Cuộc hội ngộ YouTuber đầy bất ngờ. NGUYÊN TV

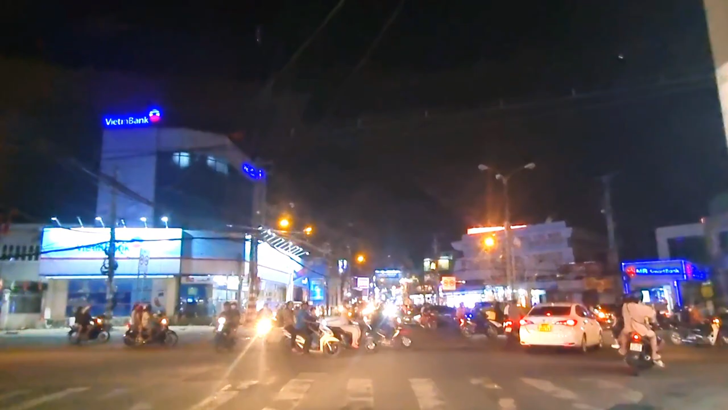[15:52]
Đây một cái vòng xoay ngã 5 Thủ Đức bên phải mình là chợ Thủ Đức Một cái khu chợ cổ cả liên đại cả trăm năm rồi đó
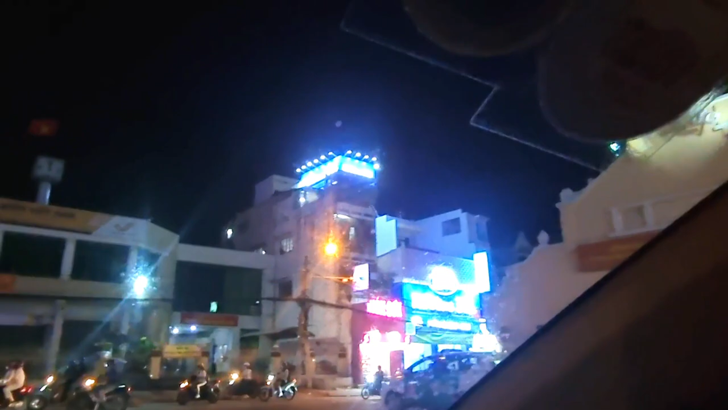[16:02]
Bây giờ sẽ lên đường Võ Văn Ngân các bạn nha Một con đường mạnh danh là Con đường thời trang Thì hai bên bán thời trang quần áo giày dép Nói chung những cái mặt hàng thời trang Nổi tiếng của Thủ Đức này
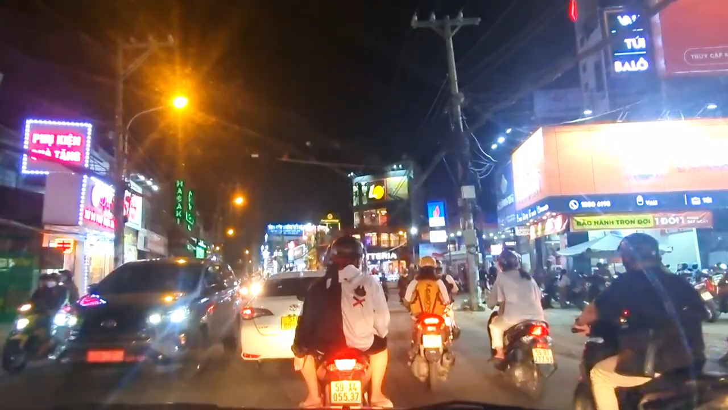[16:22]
Tất cả những con đường mà đông đúc nhỏ nhỏ này thì cũng dễ hay kẹt xe
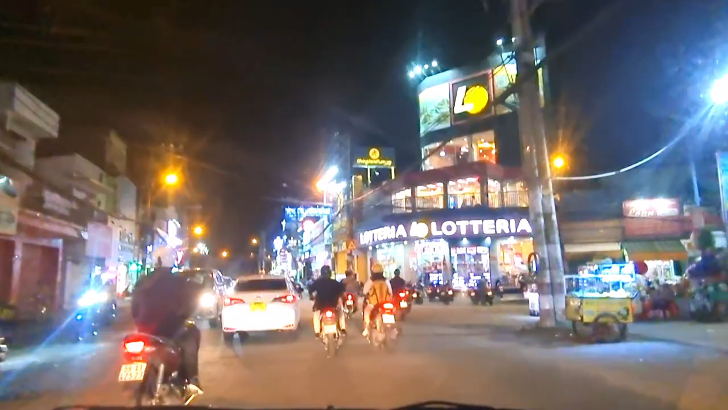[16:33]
Mà hơn nữa đường này lại là đường trung tâm nữa Cảm ơn các
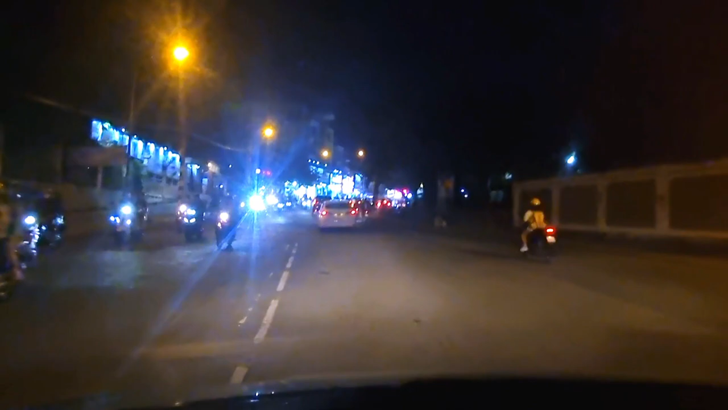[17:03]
bạn đã theo dõi và hẹn gặp lại Bên trái mình là một cái trường học Trường Na San Ngày xưa dạo gọi là vậy đó Bây giờ hình như là trường cao đẳng gì đó
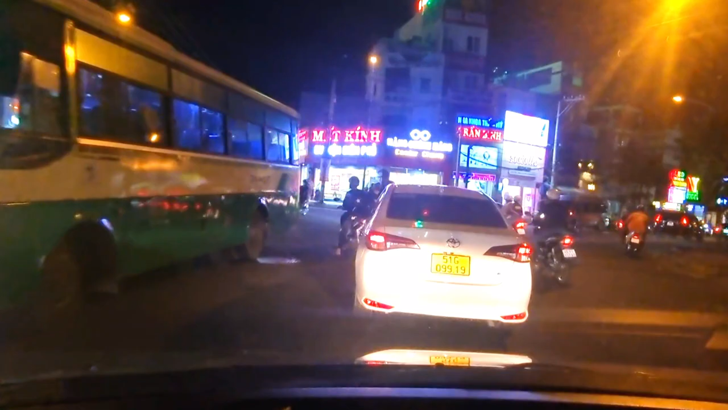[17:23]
Đấy bắt đầu khúc đường này là từ đây rồi đi là thủ phủ thời trang thành phố Thủ Đức À quận Thủ Đức cũ Nhưng bây giờ thuộc thành phố Thủ Đức Đường Võ Văn Ngân
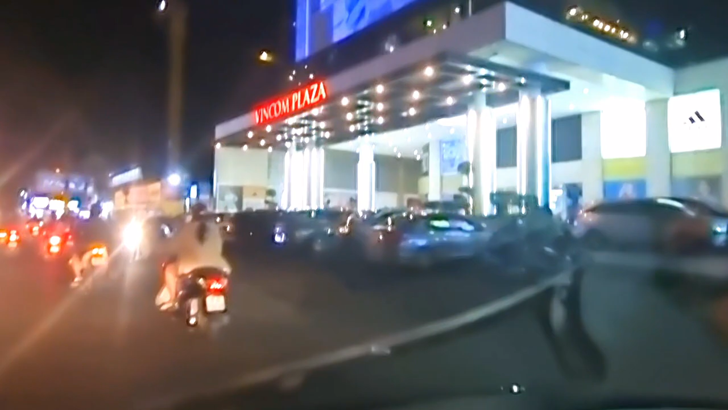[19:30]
Xe đậu kín phía trước Đây những cái quầy hàng này Toàn thời trang thôi Bên này là phụ kiện điện thoại
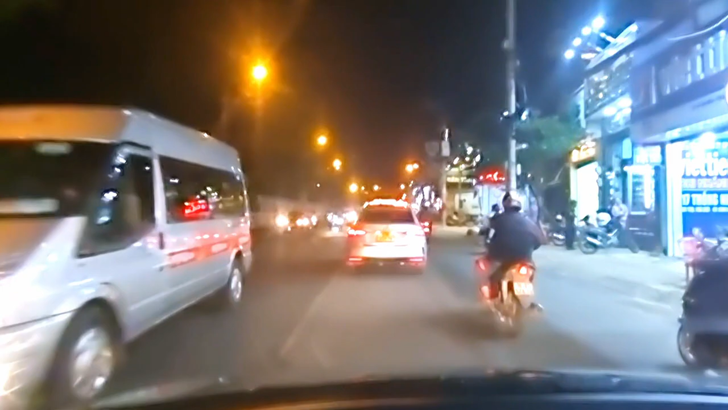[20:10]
Giờ mình sắp tới ngã tư Thủ Đức rồi nha Đây lúc nãy mình đã đi cái đầu kia chia sẻ rồi đấy Bên trái mình đây là trường sư phạm kỹ thuật này Mà cái trường rất lớn cũng lâu đời rồi
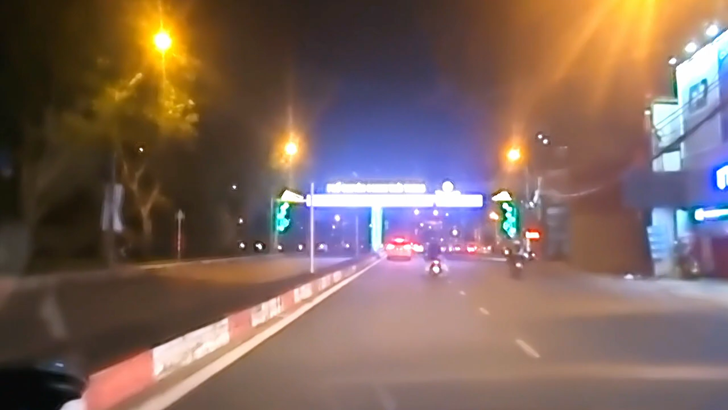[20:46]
Đây có bạn này Phố chuyên danh thời trang Trời bây giờ mình sẽ rẽ ra đường xa lộ Hà Nội
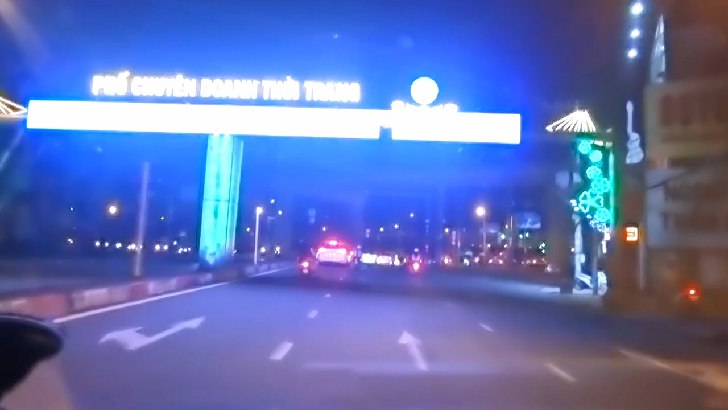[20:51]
Rẽ ra đây đi về nhà đã
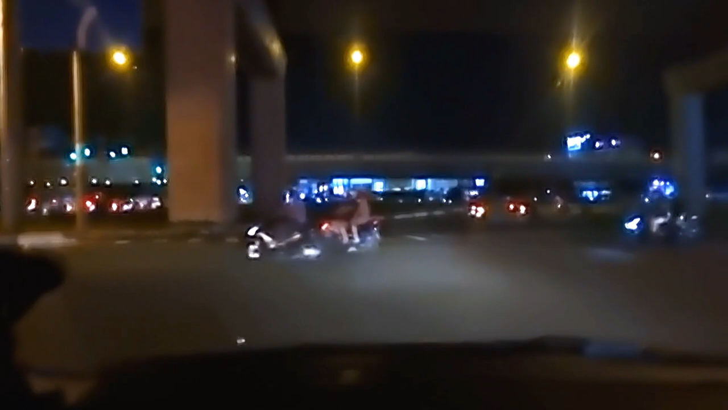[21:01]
Ngã tư Thủ Đức thật là nhộn nghiệp